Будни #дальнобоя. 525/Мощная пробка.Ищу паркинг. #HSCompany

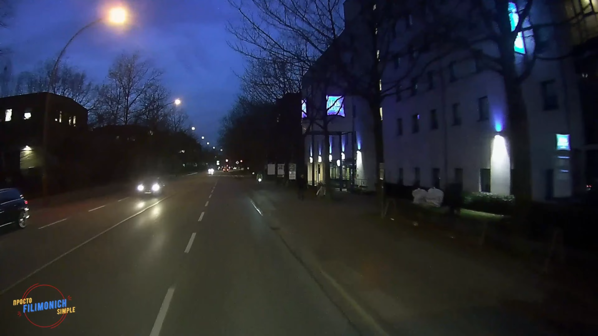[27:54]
На велосипеде. Курьерчик. Фу. Вдоль дорог машины не стоят, а то хлеб. Как я завтра буду добираться до этого? Там какие-то узкие места все. сейчас показывают, что вы... Ну, блин, нам не нужен объезд.
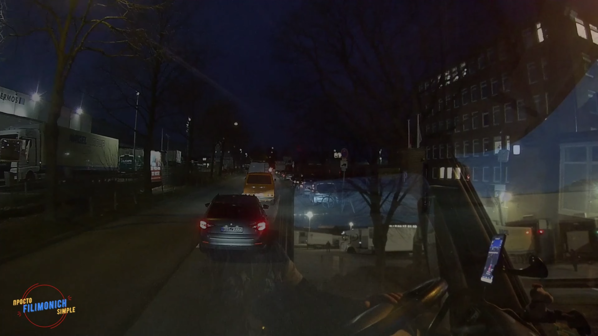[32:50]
Нюр. А, с левой стороны нельзя стоять. С правой можно стоять. Блин, вот. А Нюр это кроме, по-моему. что там дальше.
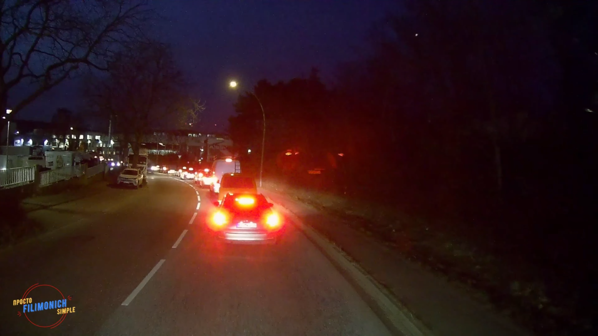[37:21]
Да, будем ехать обратно, разворачиваться где-то и будем ехать и надеяться, что вот здесь, блин, что-то освободится. Через 200 метров поверните направо. Но место там видел, вот как бы тут второе, но плохонько, но есть.
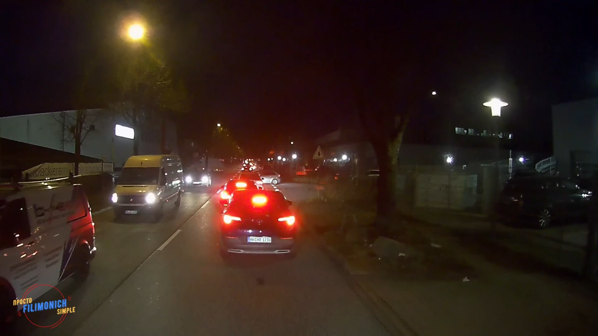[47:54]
Ну, тут как-то, блин, карманы были маленькие. Вот там что-то есть вроде карман, похож или что. Это же опять стоят три машины. Ну, только я бы там даже не залез.
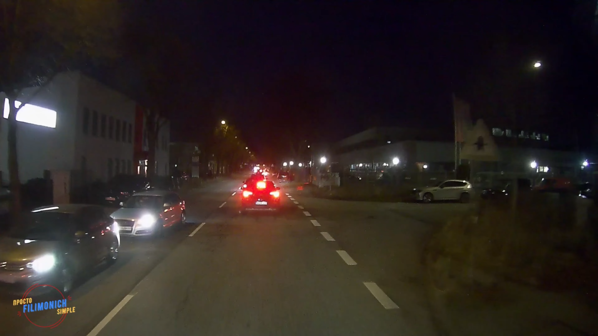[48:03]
Если бы там даже можно было бы заехать, сюда бы не залез. Ворота, там ворота. Будем надеяться, ребята. Пойдем на третий круг тогда, блин.